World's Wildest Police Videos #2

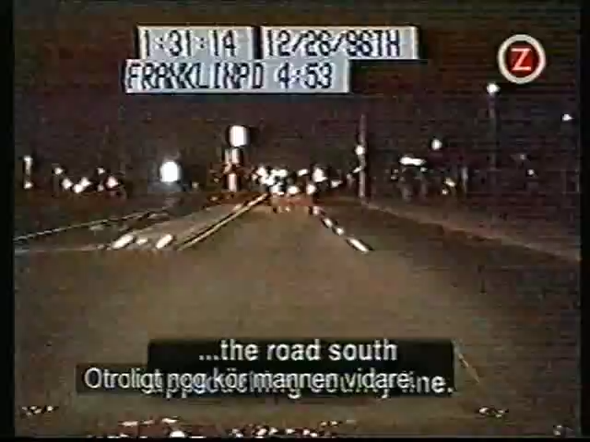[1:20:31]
Officers from other precincts join in the chase. Watch this car, he's in front. Working together, which way is he gonna go?
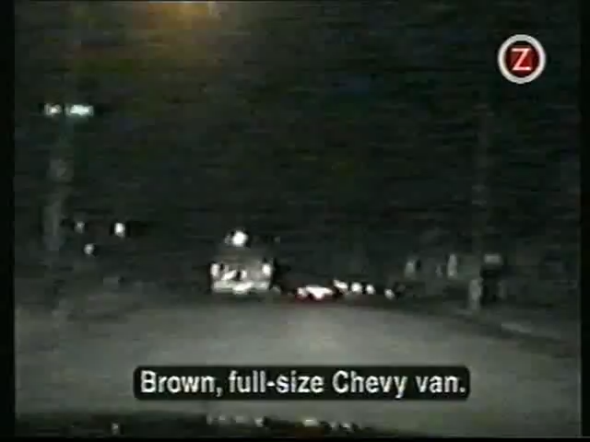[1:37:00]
Brown, full-size Chevy van. This man has a secret. Not only is he under the influence, northbound on Harrison, he's carrying a concealed weapon.
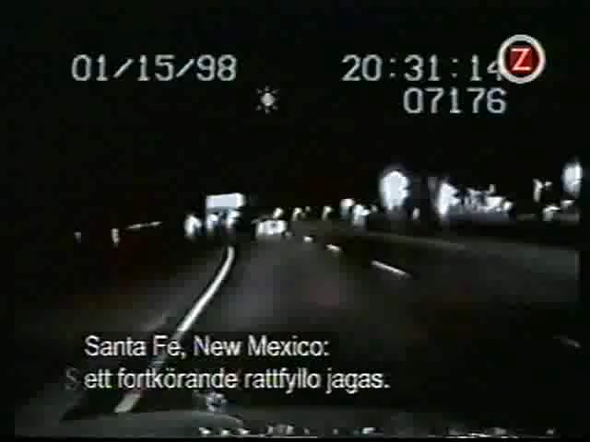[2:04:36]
Santa Fe, New Mexico. Pursuit of a speeding drunk driver. You pursue westbound I-10, suspect going for traffic. He swerves wildly around other cars to keep the officer at bay, then rockets ahead at 100 miles per hour. A dangerous speed, especially when making a hasty exit. Close call, but this drunk doesn't learn from his mistakes.